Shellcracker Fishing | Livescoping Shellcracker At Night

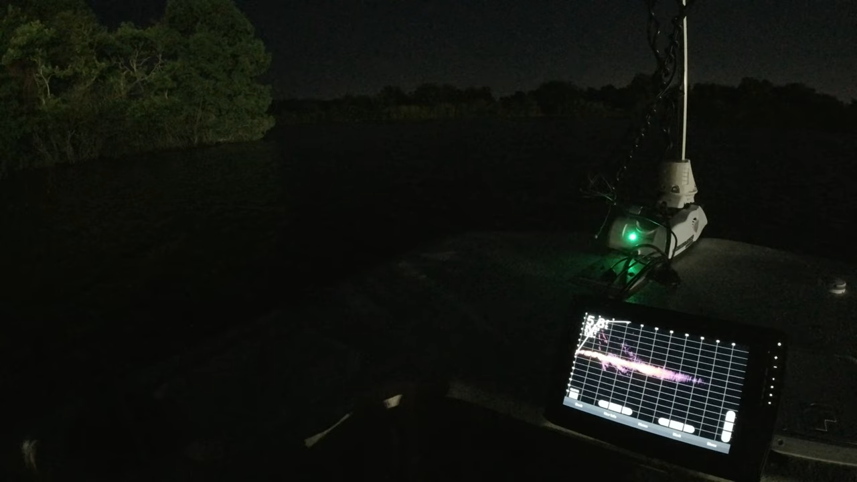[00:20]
He dropped that jig down there, they dart off. They dive. They going behind the boat, running the boat. It's close. It's like a Pandora's box. You gotta try to crack it. I think that was all signed to get out of here.
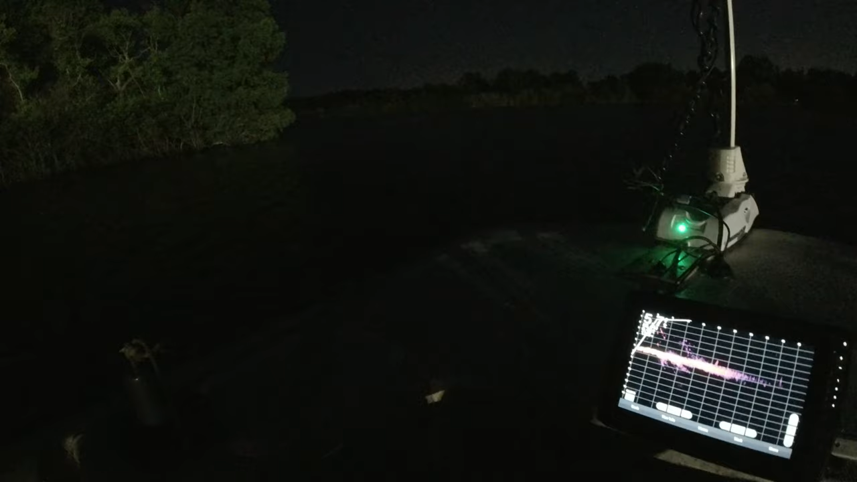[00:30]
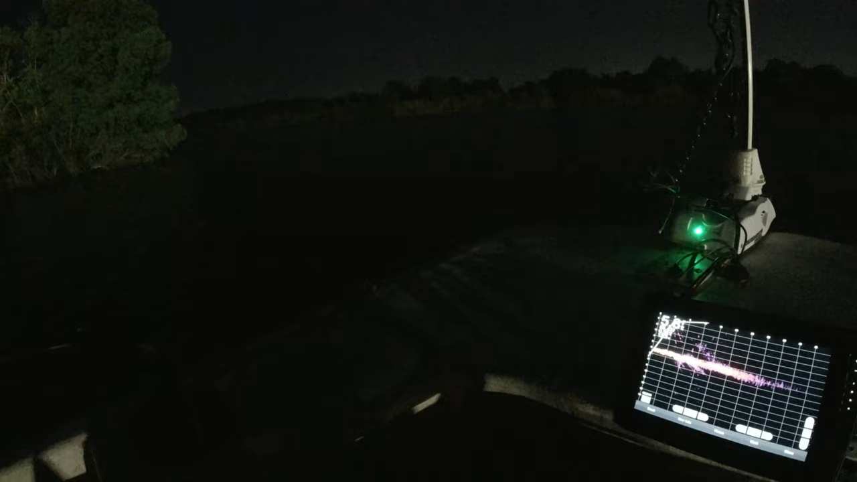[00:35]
That man, I could swear it wasn't supposed to rain.
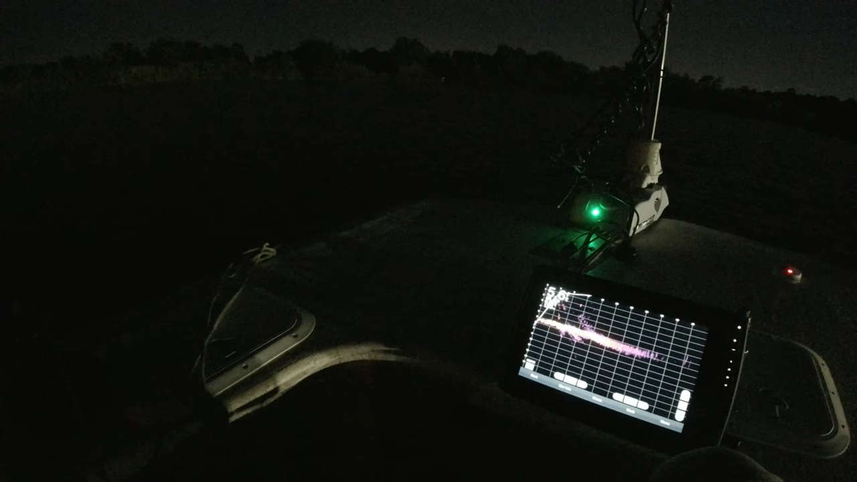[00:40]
About 3 feet. Where you see a gator? 11 o'clock coming up on 12. I can't see it. Yeah, I thought. Right there, right see, y'all can see better at night, and I can't see where squatted in the daytime. Me at night. Yeah, 12 o'clock.
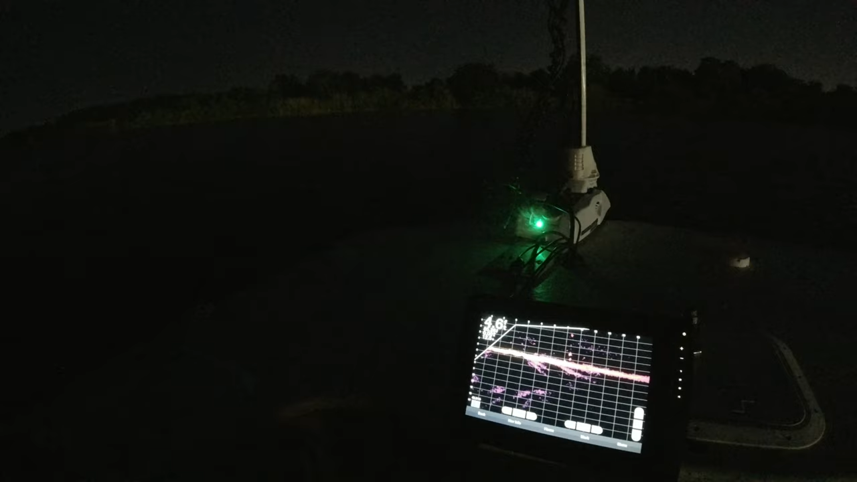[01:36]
Right there at him. You looking at it.
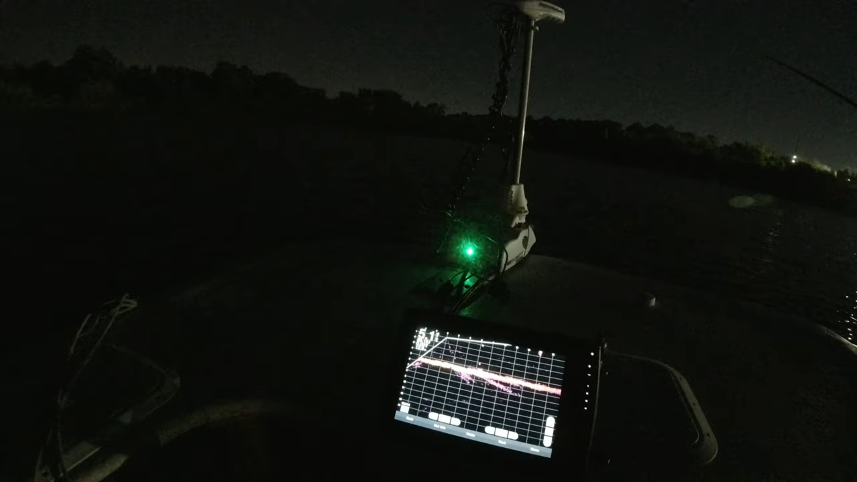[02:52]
Big old, what is that, Shellcracker? Yep. Big old Shellcracker.
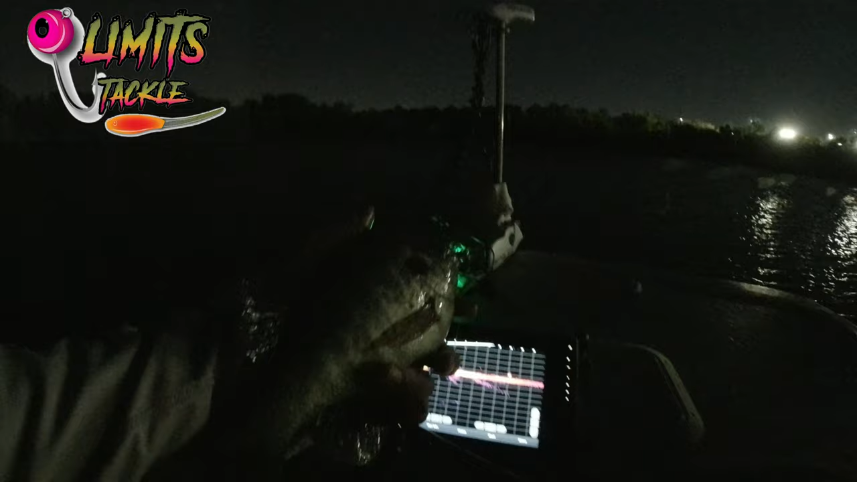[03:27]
That's what was diving in and out of them.
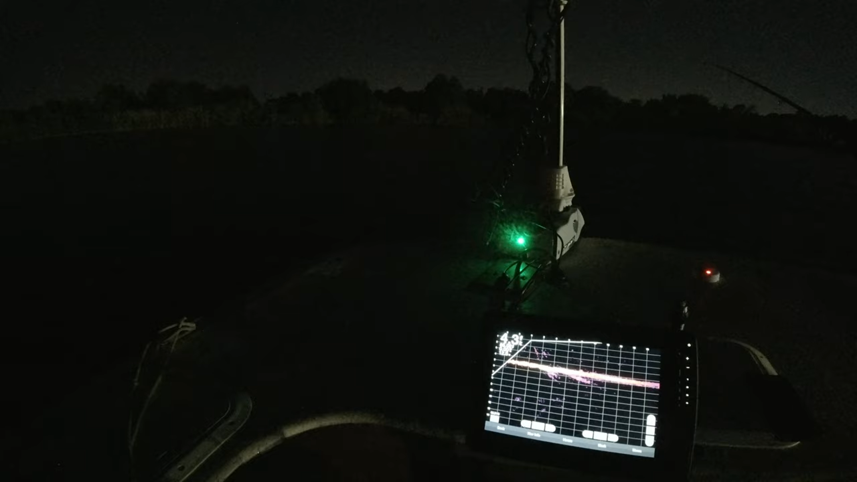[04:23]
So, dude, that's what we've been moving all day. No, I think that's in this shallow water.
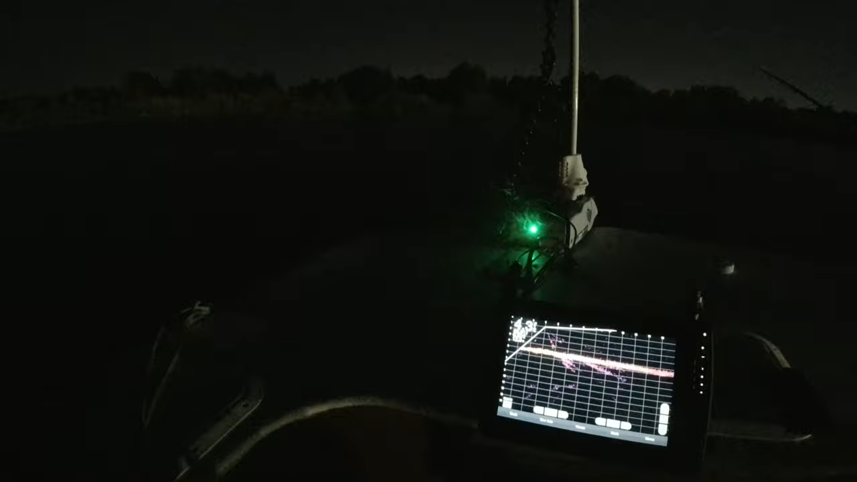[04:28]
That's what we've been dealing with. Let me get back to this 5 foot.
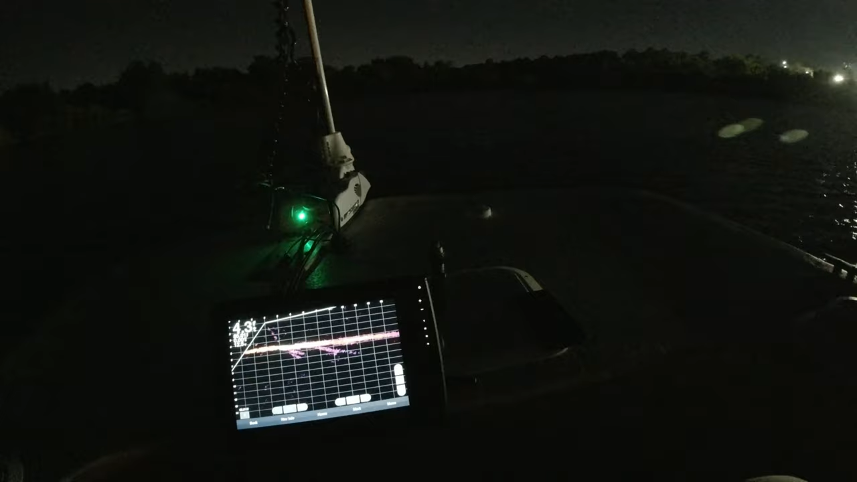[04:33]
5 foot, they seem to be a little bit more tolerant.
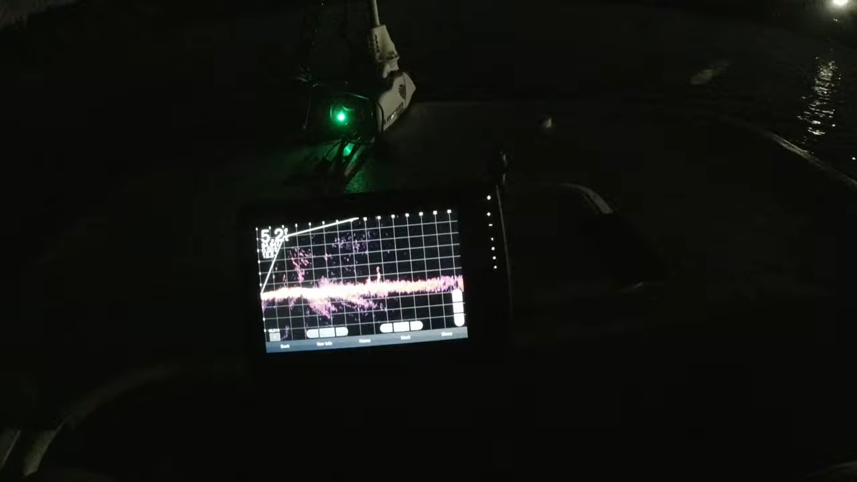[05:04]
See that one on, right there on the bottom?
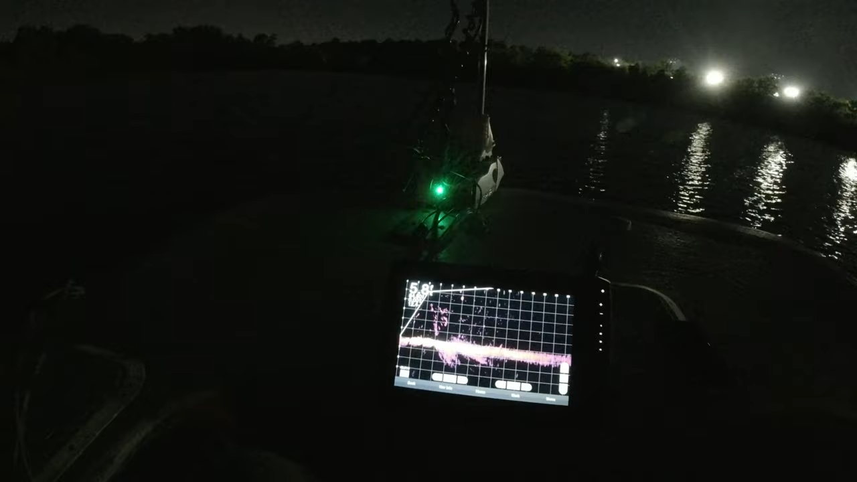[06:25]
Yeah, you see, we got here, it was 90.
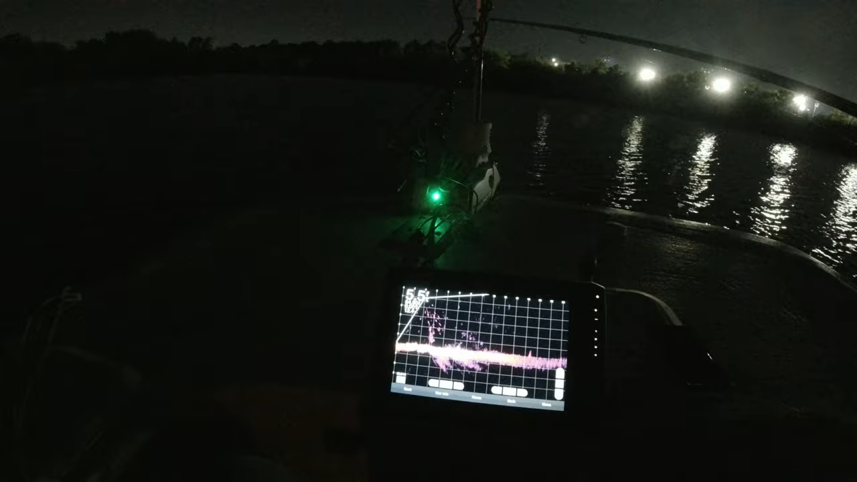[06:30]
I pulled the first rock. Pulled the first ones out on me. They were hot. And the thing is, they got their head down.
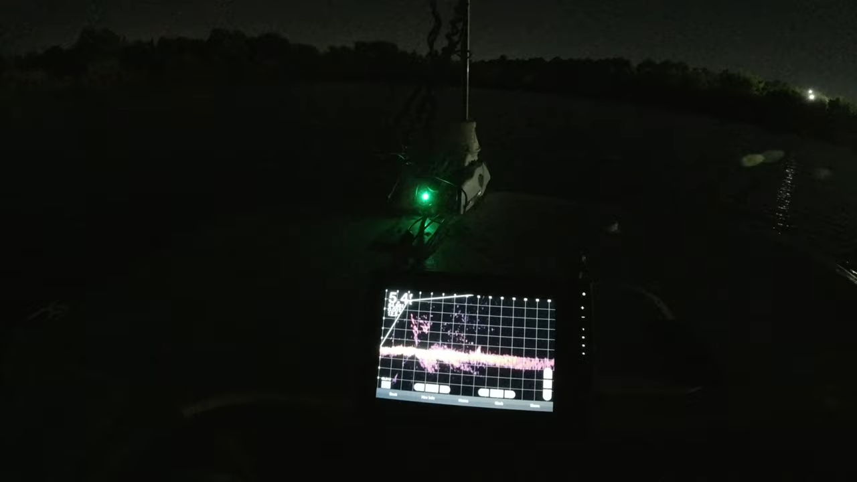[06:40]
They eating something off the bottom. I don't know what it is.